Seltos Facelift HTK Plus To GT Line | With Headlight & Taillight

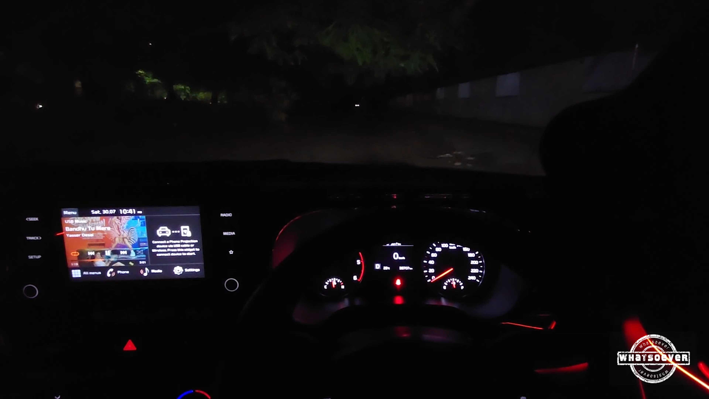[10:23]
सो पीपल आई एम इनसाइड सेल्टॉस राइट नाउ और सामने अंधेरा देख लो कितना है, ठीक है ये देखो। तो ये जितनी भी लाइट आ रही है ना सिर्फ DRL की है,
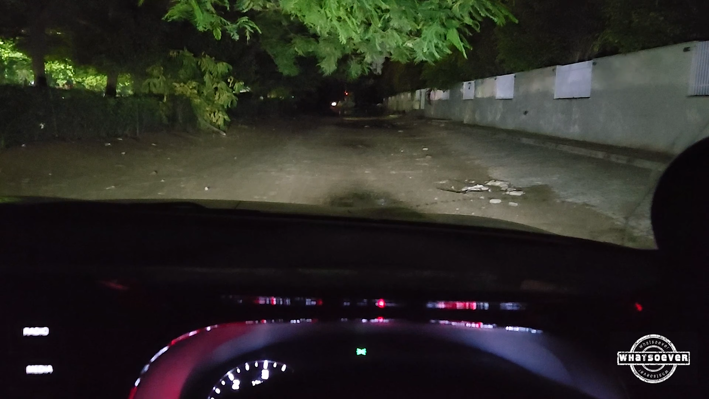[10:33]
अगर मैं गाड़ी बंद कर दूँ तो ये लाइट भी ख़त्म हो जाएगी, ये देखो ठीक है। सो जस्ट वॉन्टेड टू शो यू, एक बार गाड़ी स्टार्ट करते हैं, here we go। तो जो लाइट है सिर्फ DRL की है, अब मैं सिर्फ इसके फॉग लैम्प्स ऑन कर रहा हूँ, सो यू कैन चेक द आउटपुट, चेक दिस आउट गाइस,